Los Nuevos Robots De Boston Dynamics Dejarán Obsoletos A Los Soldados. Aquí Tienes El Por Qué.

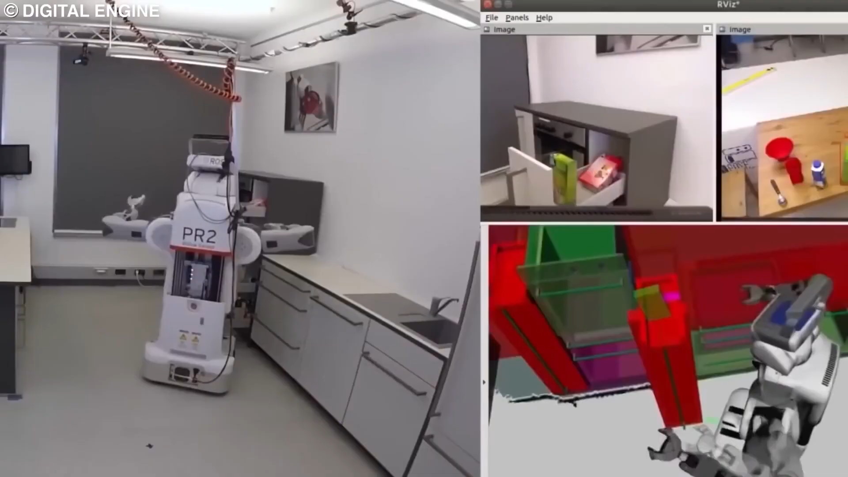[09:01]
Los robots automáticos responden a entradas externas de forma mecánica.